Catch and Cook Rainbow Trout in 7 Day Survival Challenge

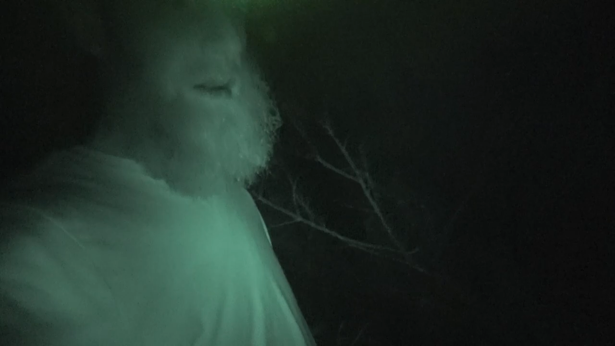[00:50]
Last trap. We baited all the other ones. Oh. That was almost over my boot. Almost over my boot. Oh, it's getting worse here. Every time we come through, we dig this trench even worse. Bring a board. Yeah. Whew. That would suck to have wet boots, especially with the rain tomorrow. Well, we got some good news.
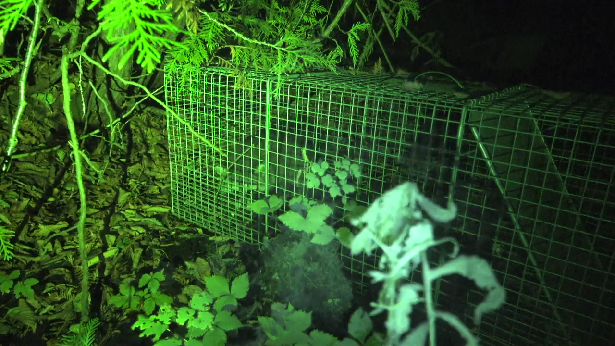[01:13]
There's actually a raccoon already in the trap. So that kind of solves our problem with the raccoons. Right, Jer? Yeah. All right, so we got a raccoon.
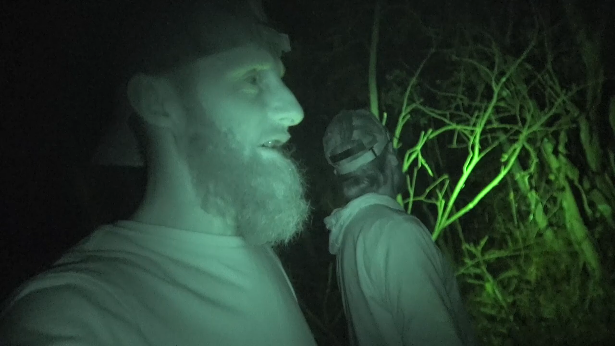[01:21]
So we got something to do tomorrow. We can make some coon burgers. How's that sound, Jerry? Sounds good to me.
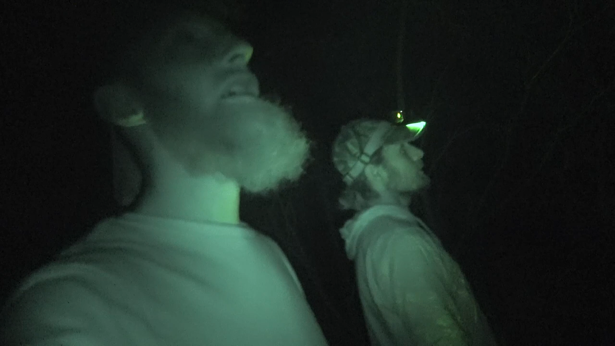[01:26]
Looking up at the trees? Yeah. See what's around. You never know. Yeah. The all traveling right. Herds, so. Well, we got to do something with this guy.
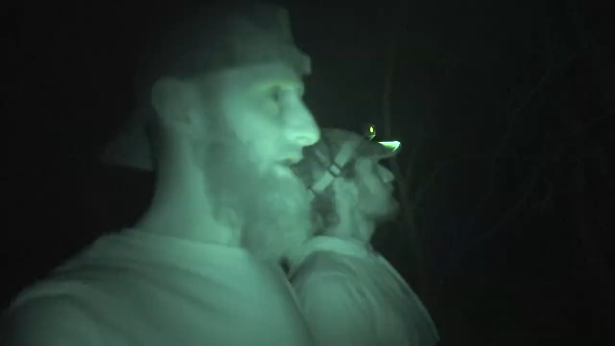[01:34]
Rebait the trap. And I don't think we're going to process it tonight, but first thing in the a.m.
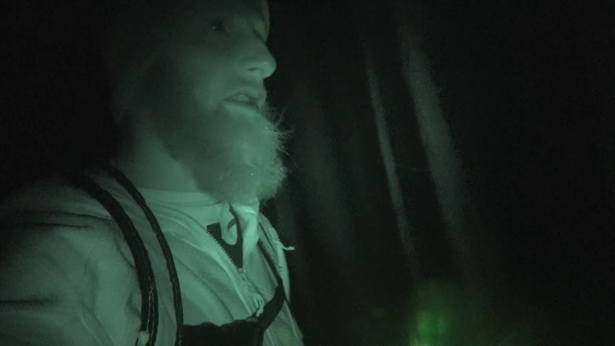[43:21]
I'm excited to see how Jeremy made out. Or maybe he's not back. Maybe it's Kevin. We'll have to have a peek. Yeah, it looks like somebody else. We got some visitors. Maybe it's Mark. I only saw one deer out in the cornfield. And it wasn't really one I was hunting because I wasn't hunting the cornfield. There's no way I was going to get out that far. And I did walk on a coyote. I was within 10 yards just walking out in the field, so that was pretty cool. Let's see who's here.
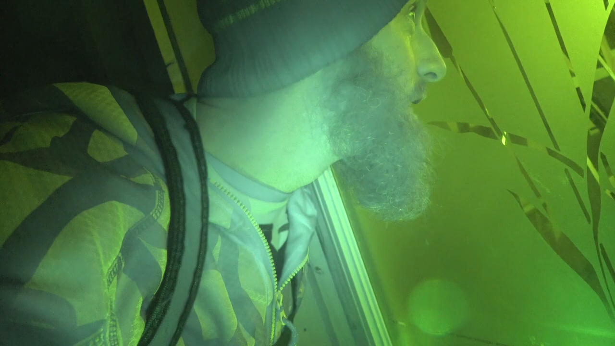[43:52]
Peek in the window. Sorry, Kevin. Oh, geez, that was a weird shadow up top there. Freaked me out. Let me get the night vision off here.
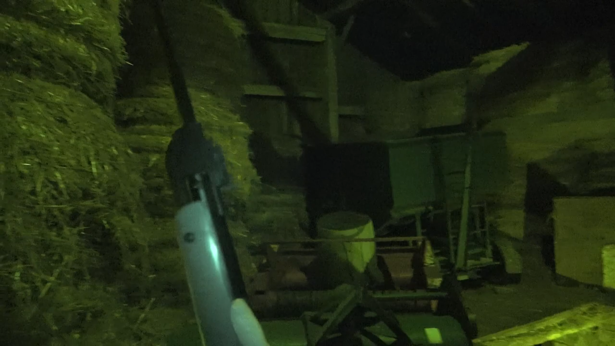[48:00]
Can you take that before he falls down the hole? Okay. Want your leg?
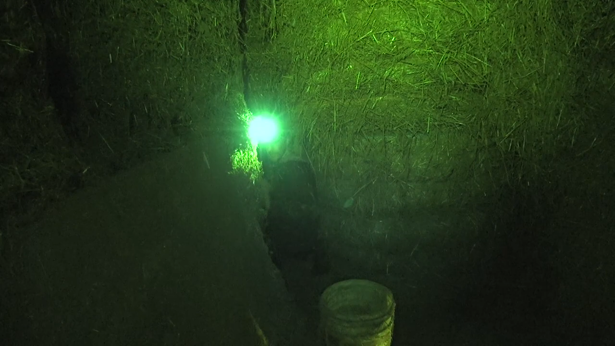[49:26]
Can you see it? No. Is that... Were you shining it on the pigeon there?